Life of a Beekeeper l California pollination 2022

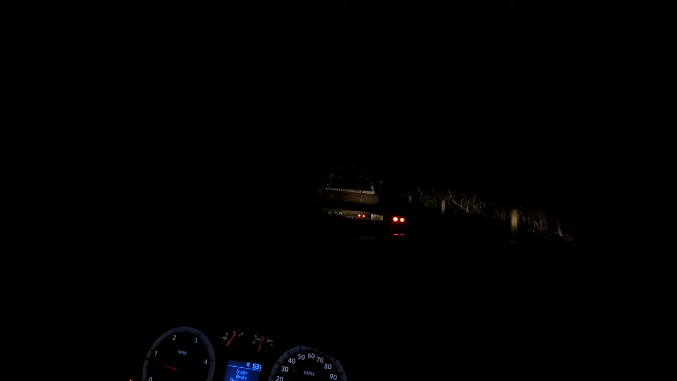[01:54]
I just went the wrong way it's pretty funny Kevin went the wrong way I drive around here all the time during the day and it's funny you go somewhere at night they're always there during the day it's